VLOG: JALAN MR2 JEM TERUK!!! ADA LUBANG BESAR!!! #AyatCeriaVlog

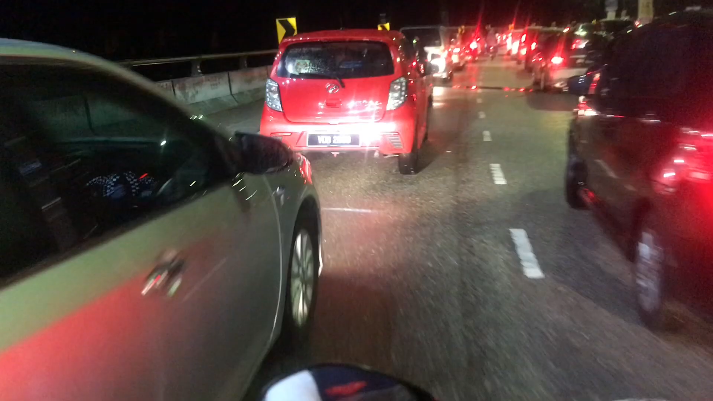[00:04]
Okay, sekarang ni kita ada dekat highway MR2 nak menuju balik ke bandar Tasik Selatan. Memang jam gila. Dengan cerita ada lubang besar kat depan. Sampai semua orang berhenti, semua orang keluar.
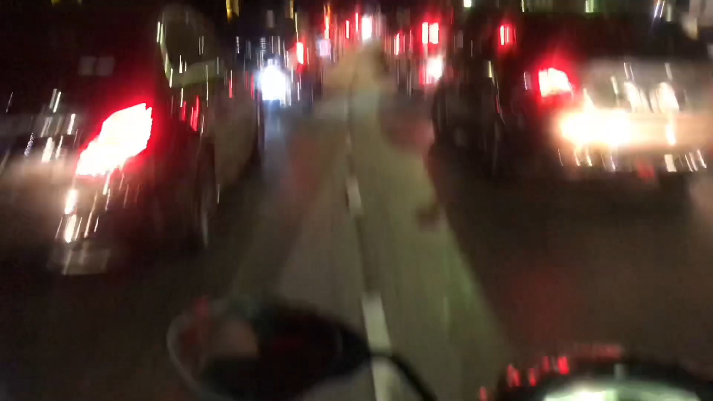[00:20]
Nampak? Ramai orang keluar, nampak? Rakam sikit orang-orang keluar ni. Betul. Mana orang yang keluar? Kat belakang tadi. Terlepas.
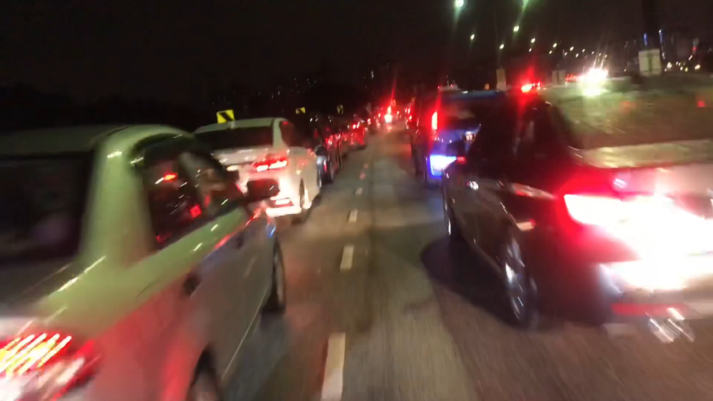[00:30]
Kita akan tengok lubang besar tu macam mana. Okay, kameraman akan tinggi sikit.
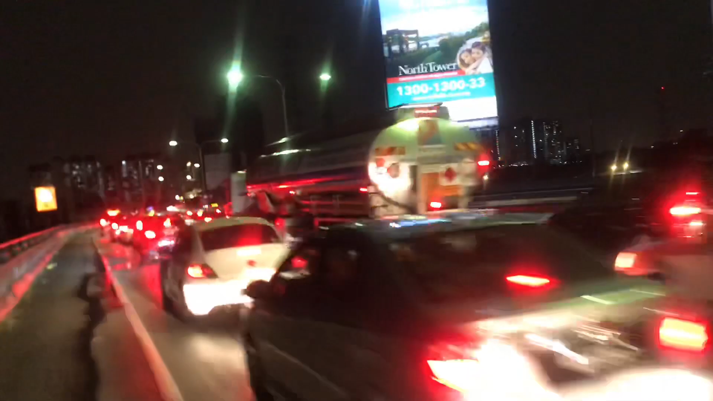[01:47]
Ni bawah ni. Saya tengok ada. Susah lagi, depan lagi. Orang tu lubang, bukan?
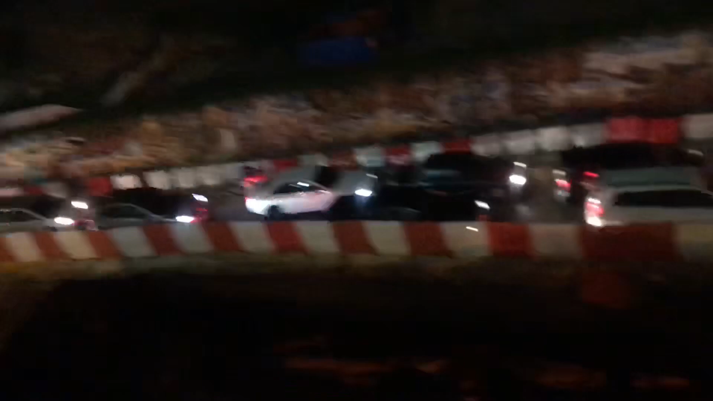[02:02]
Ada. Saya jalan depan lagi.
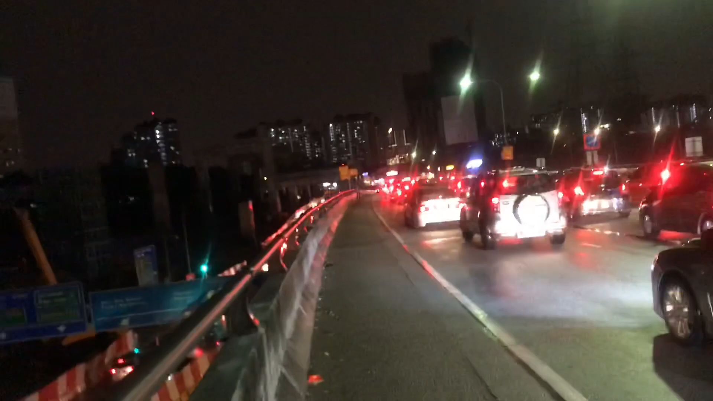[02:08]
Boleh je lalu tadi ke tau? Kalau tahu kita lalu bawah tadi kan? Kau kata tak boleh lalu. Ya. Atuk air, rakam sana. Tengok. Apa yang terjadi kat jalan ni, tiba-tiba tutup pula.